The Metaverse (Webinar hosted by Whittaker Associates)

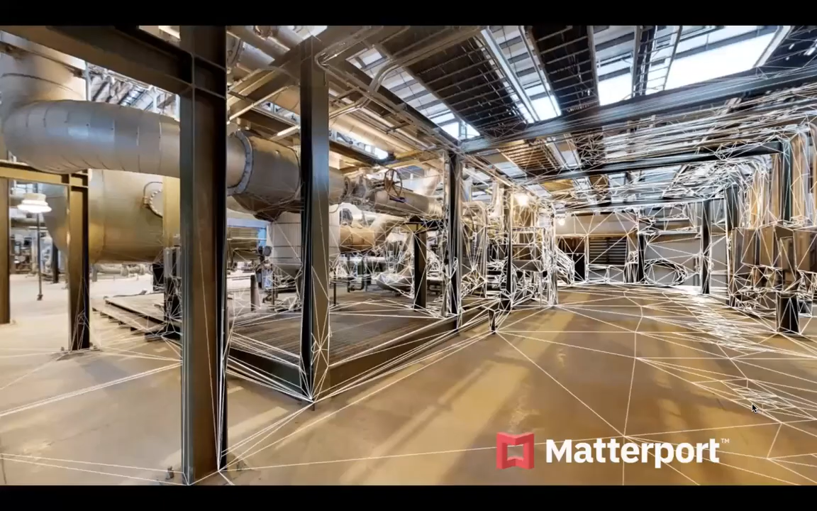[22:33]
And then if we have an existing facility, we'd use a technology like Matterport. And let me see.
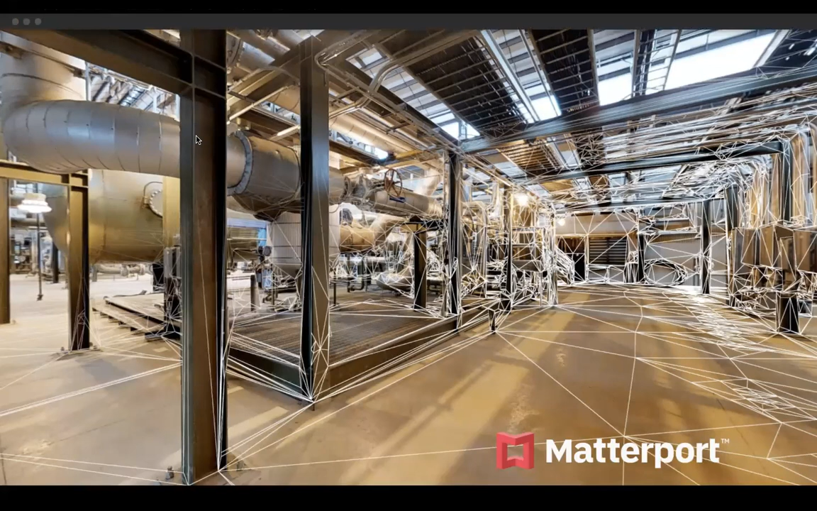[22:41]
I think this would actually be to pull it up. So let me... Screen saver. Okay.
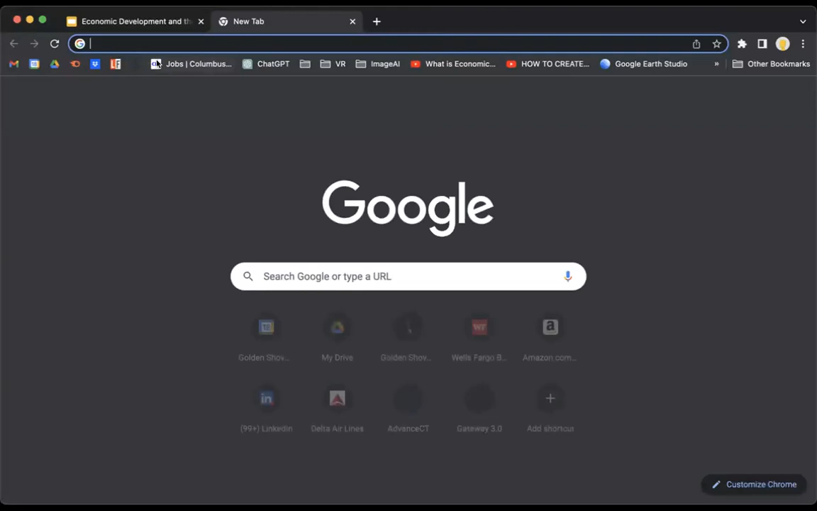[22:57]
Here's an example of Matterport. Now, this is a very specialized camera.
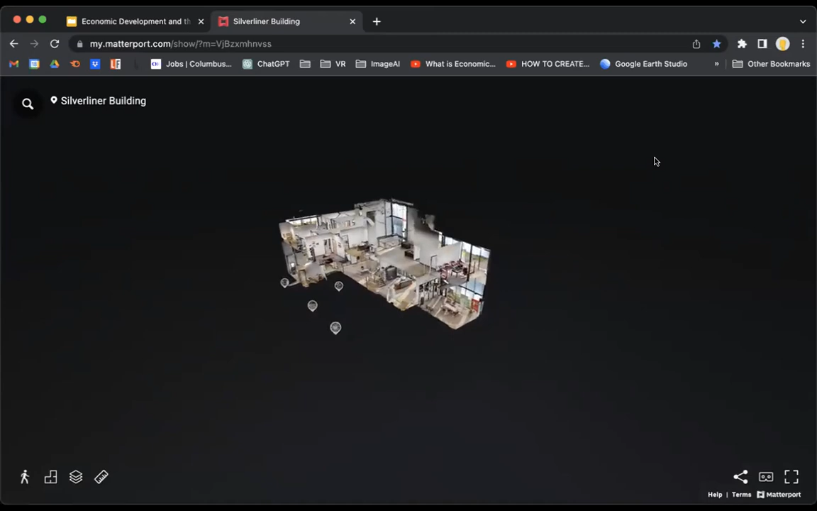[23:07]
How it works is you go through a facility and every eight to 10 feet, you take another 360 photo.